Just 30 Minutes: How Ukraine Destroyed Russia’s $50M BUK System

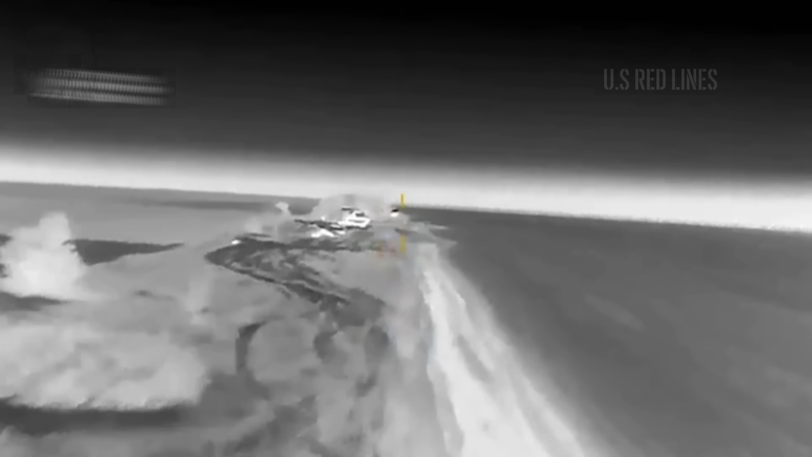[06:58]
The EFP warhead's detonation created a jet of superplastic molten
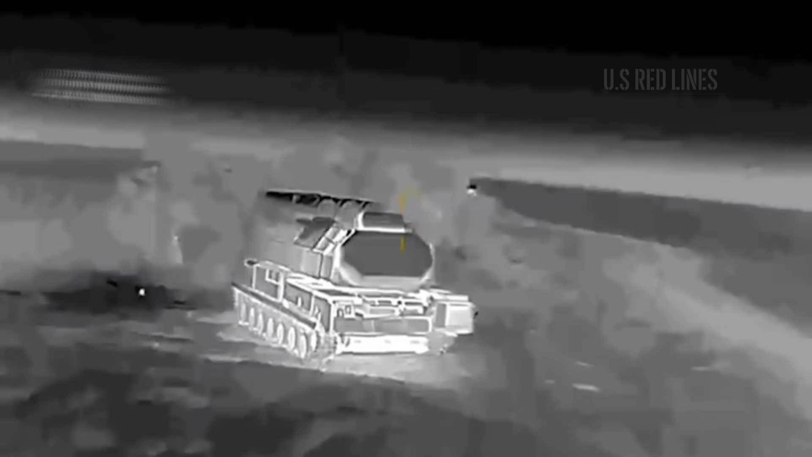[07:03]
copper traveling at over 8,000 meters per second, easily penetrating the missile casings.